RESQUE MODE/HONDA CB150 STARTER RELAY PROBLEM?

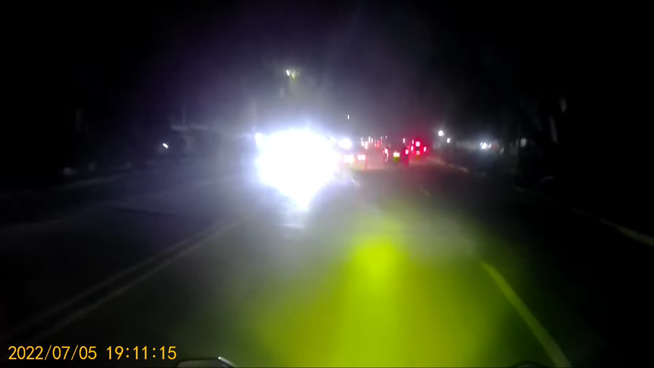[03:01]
Yay! Nasa loob. Moja Beach, sa loob, gong-grong. Krong-krong. Alright. Dito tayo, stoplight. Stopping light. Dito ba? Sa gate. Dito. Ayun, no? Dito sa loob, eh. Pasok tayo dito sa loob. Pasan dito si Moja. Moja Beach TV. Sa i-sinto.
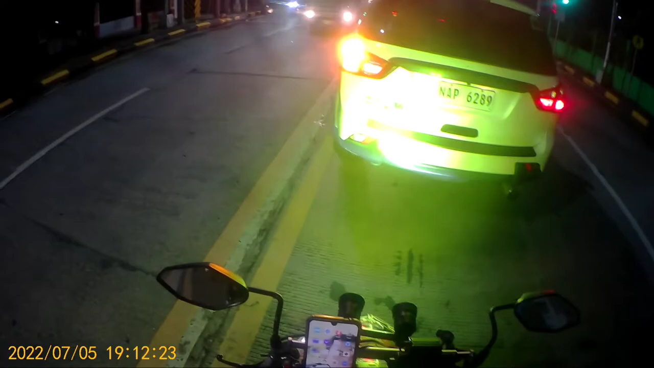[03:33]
Alright. Pasok tayo sa gate guys ng Ehasento ng gate ng UFA. Ba't gumilid to? Nasa gilid.